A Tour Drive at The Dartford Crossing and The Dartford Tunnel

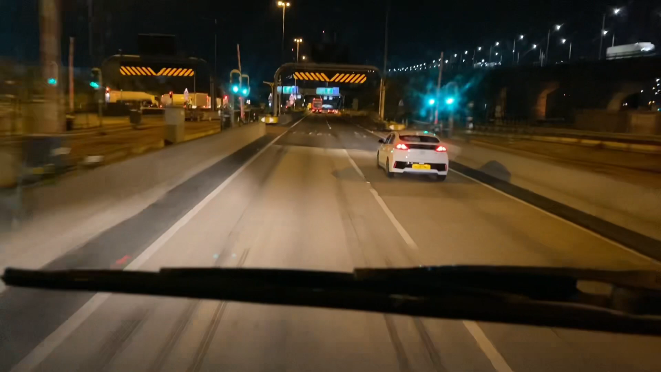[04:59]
It's normally used for trucks that have a high height of 16.6. And the other one on the right is a 15.9 foot. So right now, we're entering the tunnel.